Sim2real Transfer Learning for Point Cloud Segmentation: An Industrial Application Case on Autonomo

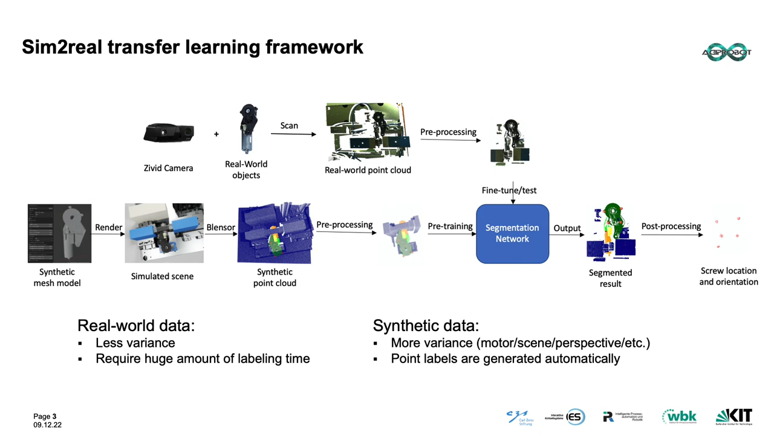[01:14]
Then, a very small amount of real-world data is collected, labeled, and used for network fine-tuning. With the fine-tuned network model, we can get good online segmentation results. Finally, product important information, such as the 6D information of screws, can be provided with post-processing operations.
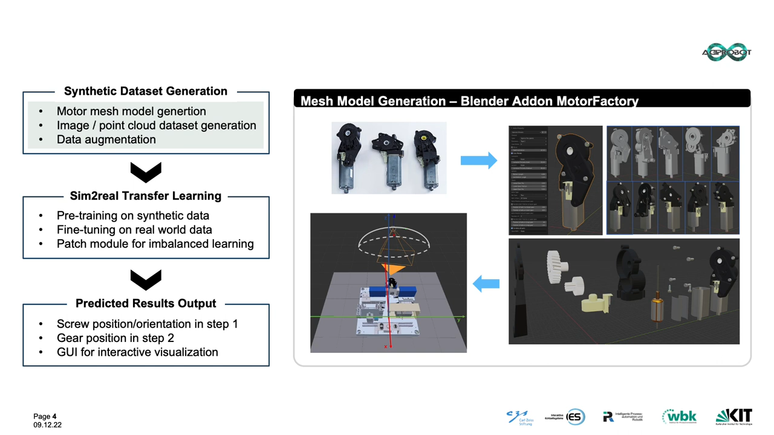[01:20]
Based on the motor templates we have currently, we created a blender add-on named Motor Factory, which can generate motor mesh models with a variety of specifications.
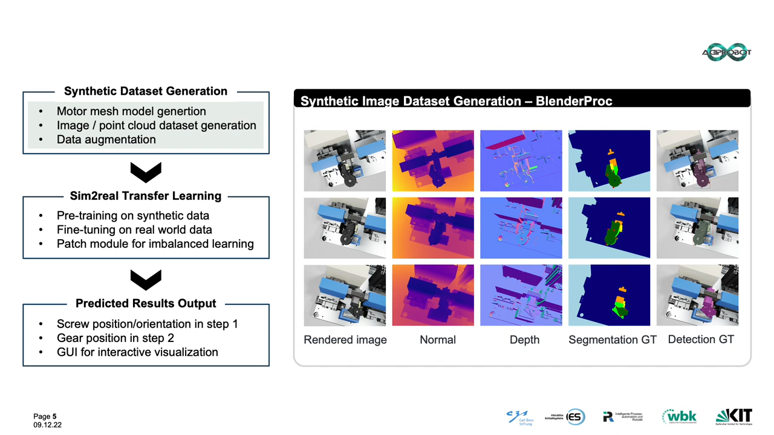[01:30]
With those mesh models, corresponding synthetic images and point clouds can be generated in a blender scene.
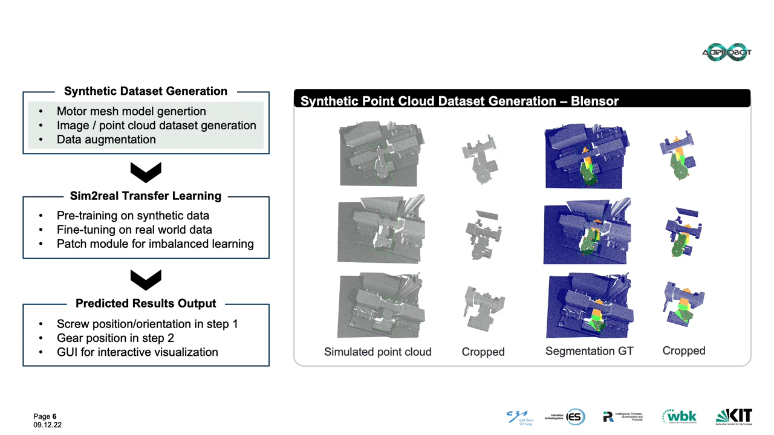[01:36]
Note that all semantic labels are generated automatically. No manual labeling is required. We hereby show some results from our experiments.
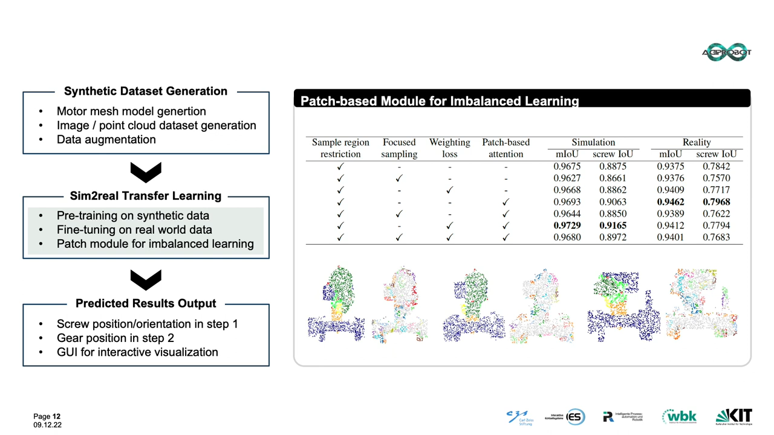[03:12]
On the other hand, our proposed patch-based attention module improves the performance on both steps. To give better insights of our proposed module, learned patches of some sub-point clouds are visualized. It shows that our method forces the network to learn patches around boundaries or other informative places. We hereby show some post-processed results with our design GUI.